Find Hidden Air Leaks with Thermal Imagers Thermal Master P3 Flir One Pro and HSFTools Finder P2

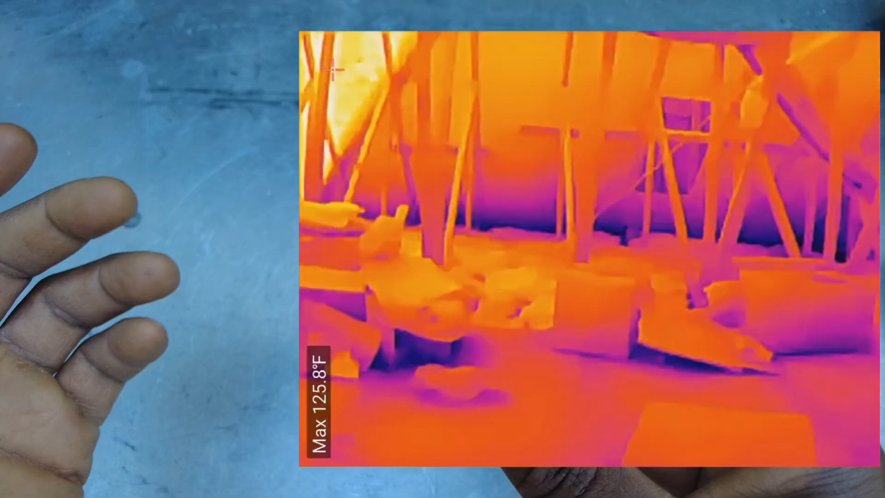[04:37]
On screen: max 125.8°F
does uh super resolution as well that boosts it up to uh from 960 to 720
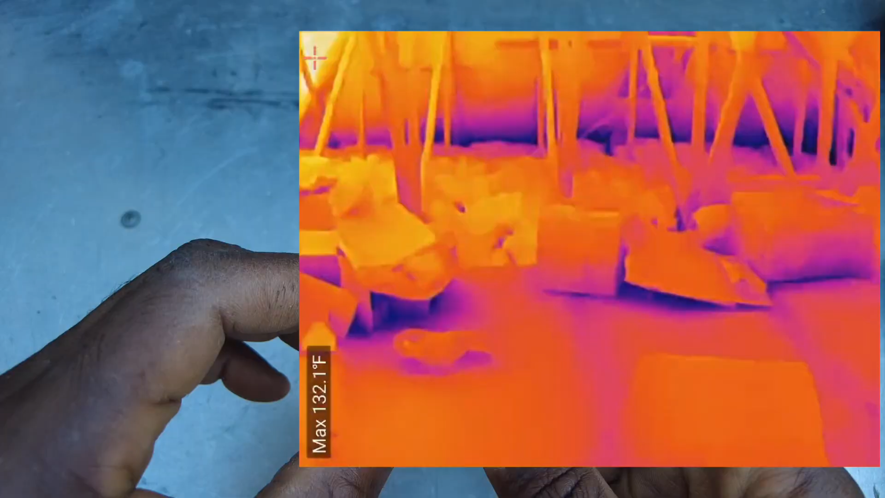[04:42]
On screen: max 132.1°F
which is pretty cool all right less than 40 um micro kelvin
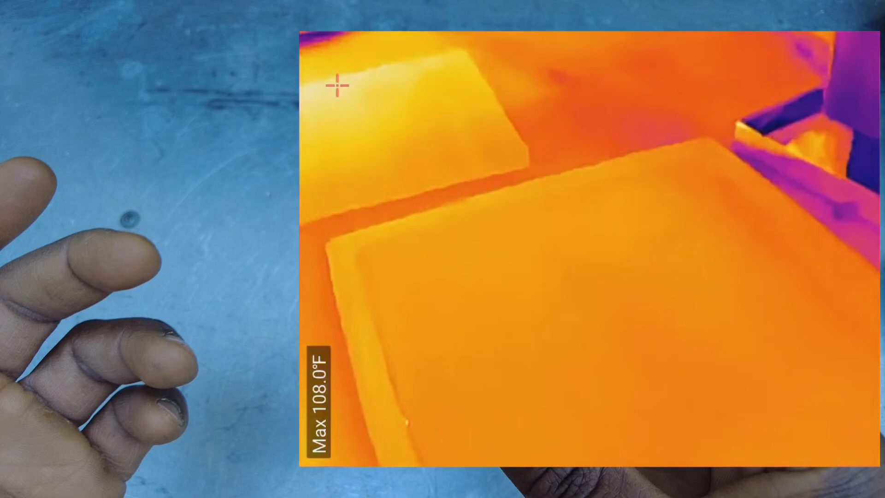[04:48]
On screen: max 108.0°F
sensitivity which is really good 25 um hertz frame rate and
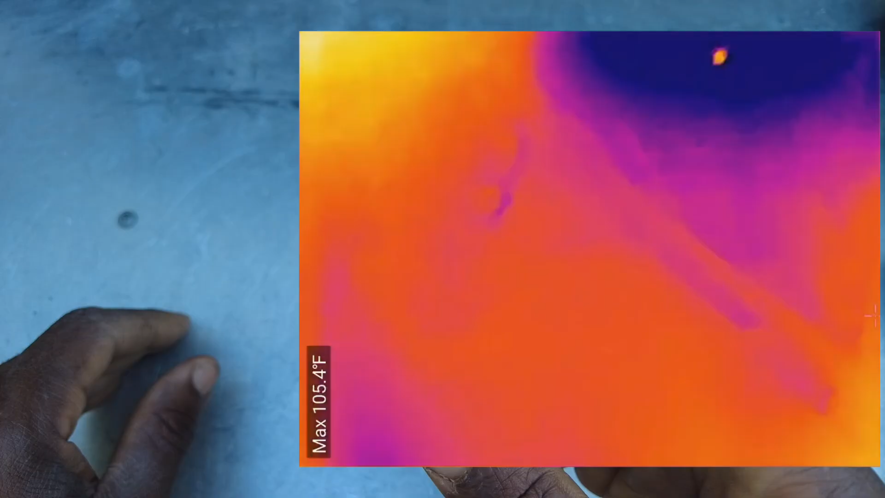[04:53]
On screen: max 105.4°F
it also does minus four to 752 degrees fahrenheit temperature range so
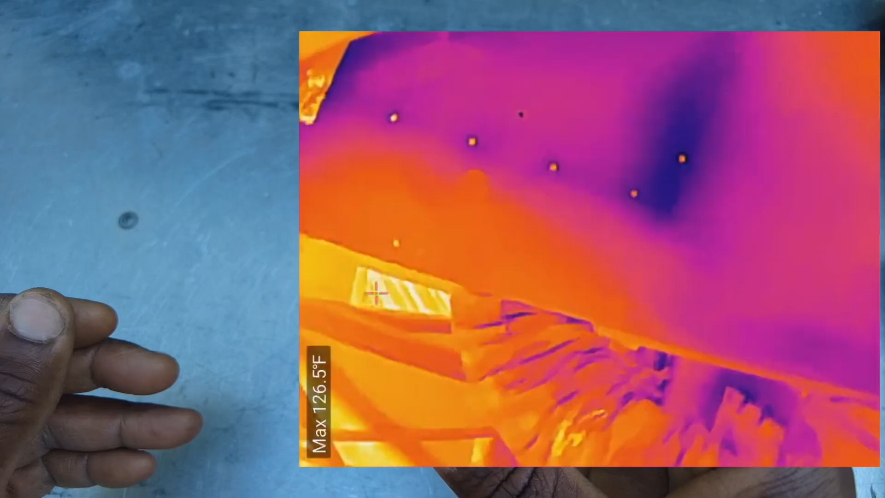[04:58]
On screen: max 126.5°F
yeah this is a really really good camera as well
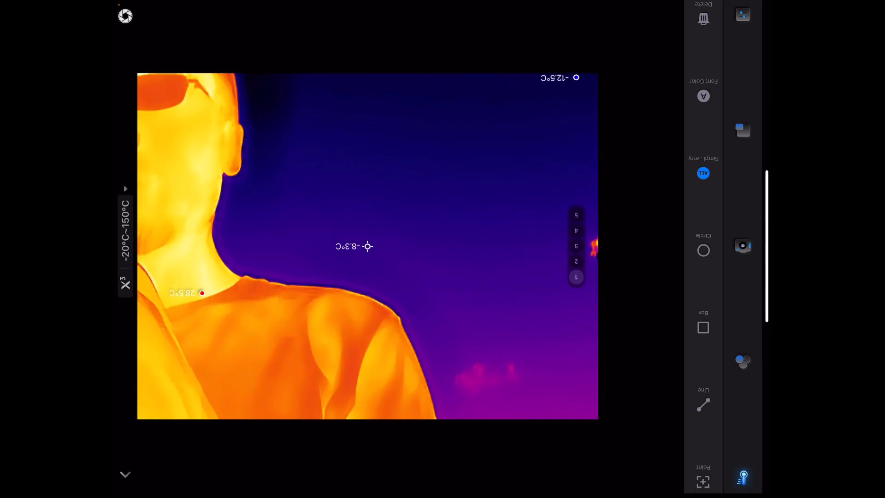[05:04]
On screen: spot -8.3°C
okay so with the thermal master we're just going to go through the different options real quickly um so we've got we'll start off with the point here so you can pull select different points point one two three and what that's doing is showing you here's your point temperature right now it's in celsius so i can literally switch it from celsius to uh fahrenheit i've got to go into the back behind the scenes for that
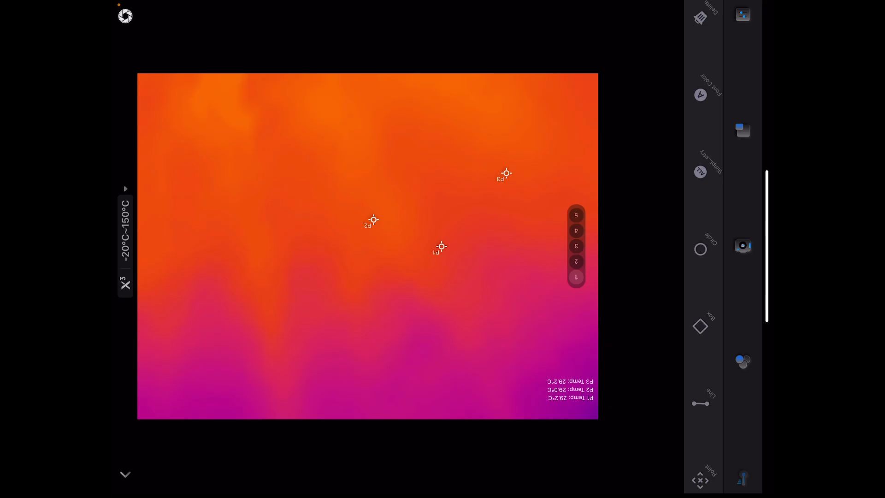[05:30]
which i'm not really a fan of but so as you can see we've got our point selection and that's
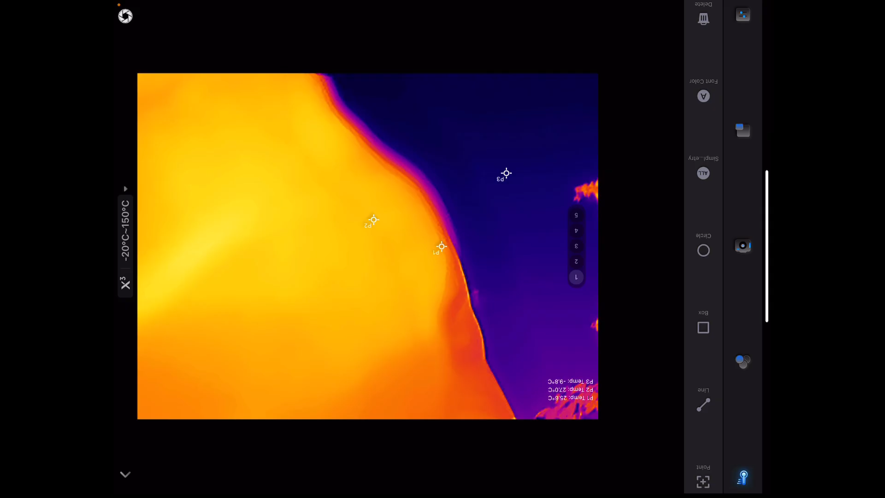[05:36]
just showing us different temperature points we can have this in a stationary setting
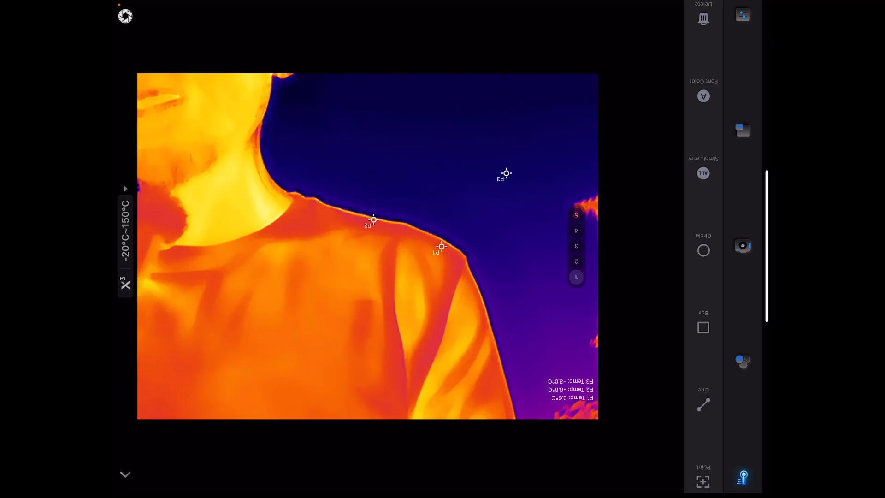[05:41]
and that way you can just monitor um how your temperatures are changing and varying over time okay here's line so we can just draw literally hold on there we go
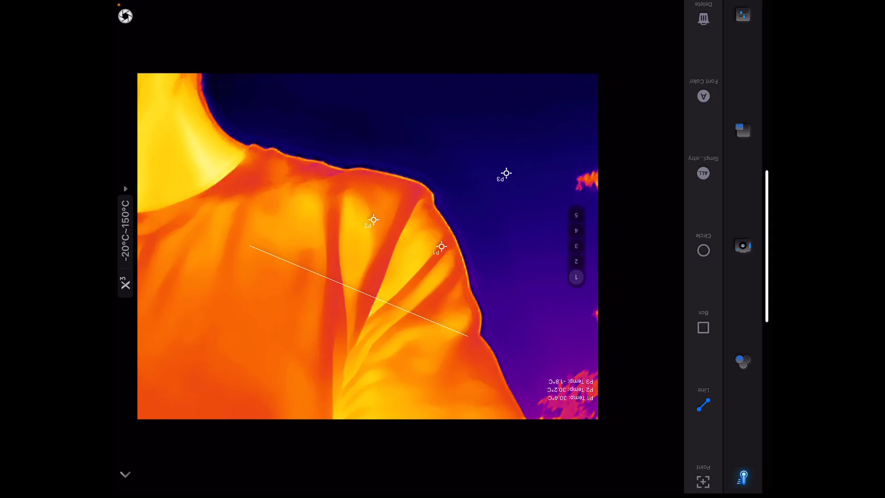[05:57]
draw a line that's just going to show you temperature changes um that are on a line there high to low
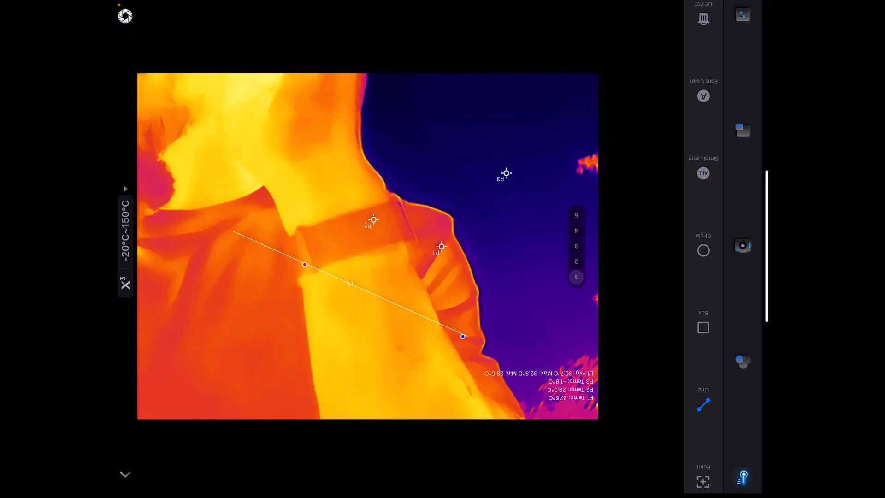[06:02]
okay which is pretty cool box you get the point so you can have all those things active at once it's showing your average temperature within your line average temperature within your box you can have molt as many boxes you want set up you can see them all rendering out for you okay
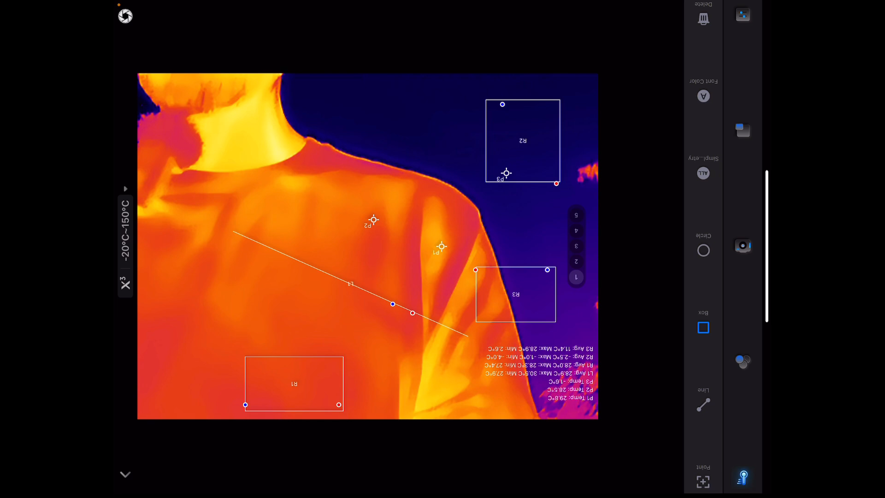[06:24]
r3 oh no you can only have three boxes i apologize okay so you can have three lines three boxes
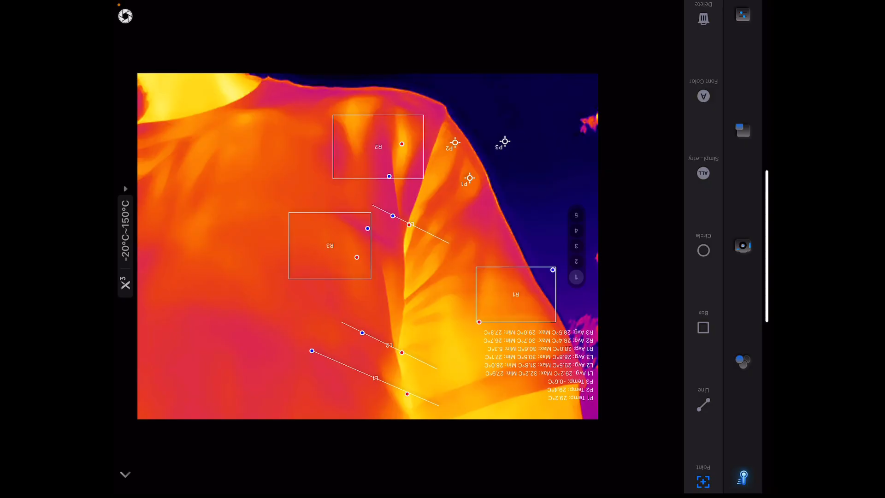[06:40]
and three points okay that's pretty sweet all right so now we don't need to go into that's like what's this here clear all that okay
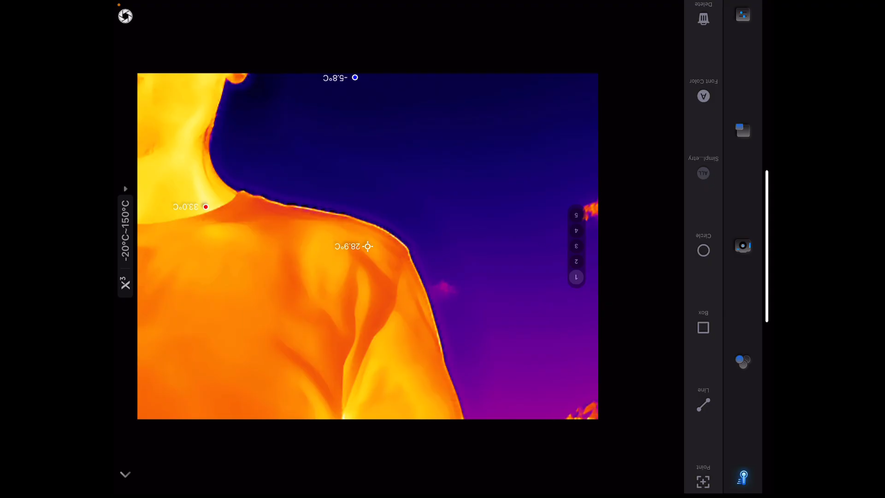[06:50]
On screen: spot 28.9°C
okay now we can just go to our palettes color palettes that's standard i always love my iron red as you can see you can just choose whatever you want i'm just going to stick to iron red
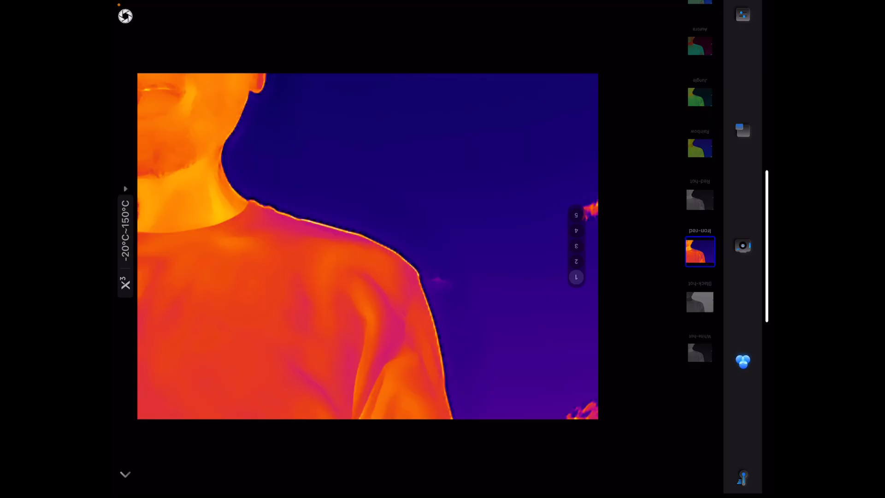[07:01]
okay this is going to be your transparency see so
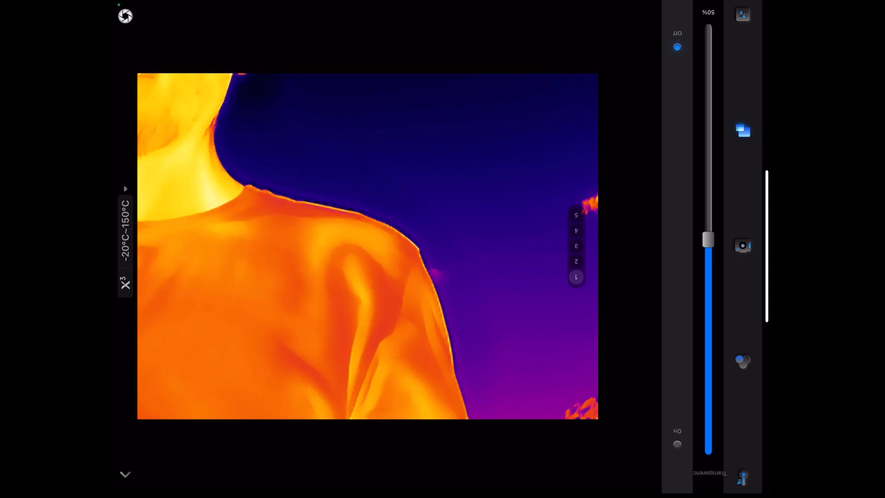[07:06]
if you have your actual visible light image behind it you can do that
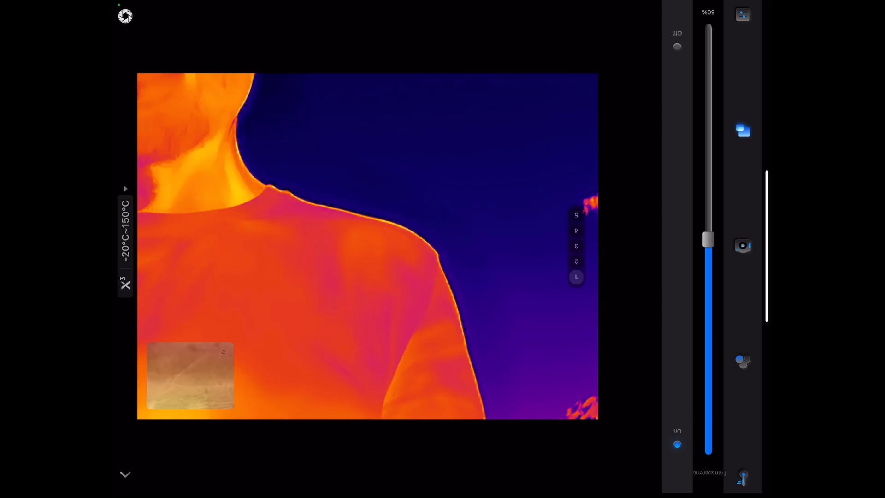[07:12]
there it is okay i turn that off you can rotate there you go so now it's showing me in proper perspective mirror it scale okay contrast brightness don't need any of that you know what that's about so yeah basic
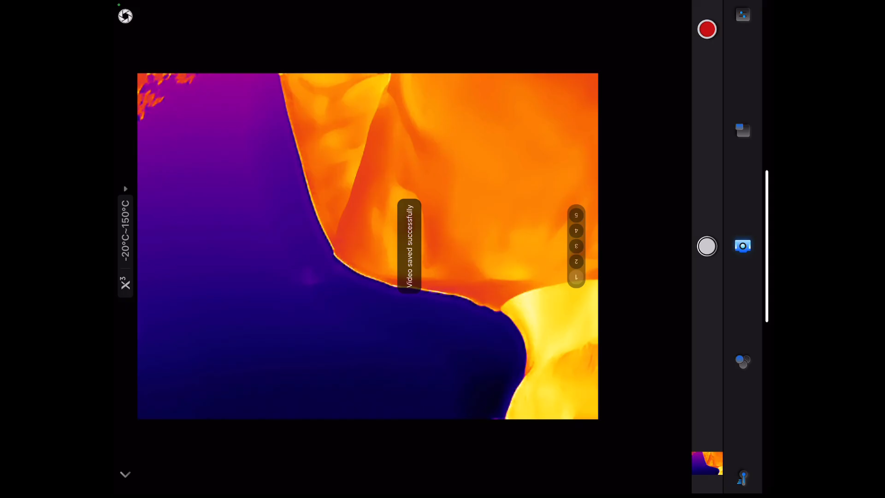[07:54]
you know it's got the basic options you're going to need um most important things as well here's your record feature okay photo i just quickly take snapshots